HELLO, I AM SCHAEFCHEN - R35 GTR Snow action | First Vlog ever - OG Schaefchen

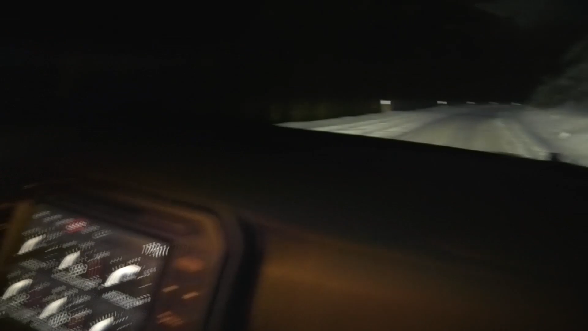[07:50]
It's a bit sketchy to drive because as you can see the middle of the road is cleared and the sides are full of snow, so it has a big difference in grip depending on where you are, but it works pretty well.